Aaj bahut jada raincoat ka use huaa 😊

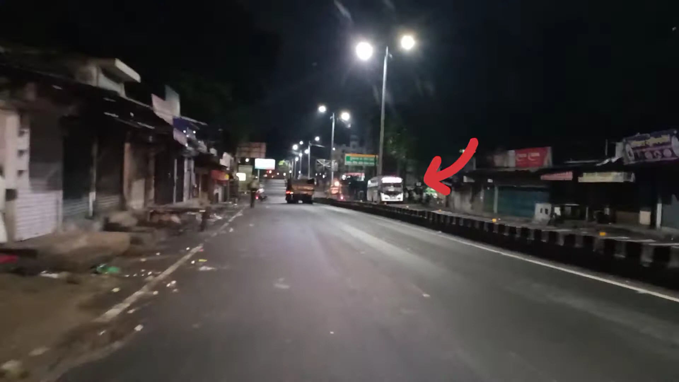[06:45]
वो बस स्टैंड है। और यहाँ से हम लोग हाउसिंग कॉलोनी होते हुए अभी सरायढेला जाएंगे।